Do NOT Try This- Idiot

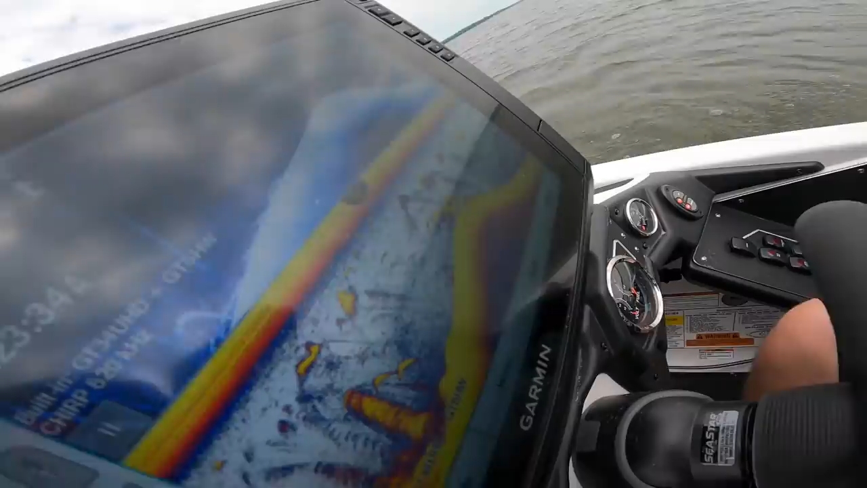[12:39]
Look at those little nugs. Chances we catch one of them little nuggets. What do you think? I feel pretty good because they're kind of stuck to the bottom. They are stuck to the bottom, old Kendrick.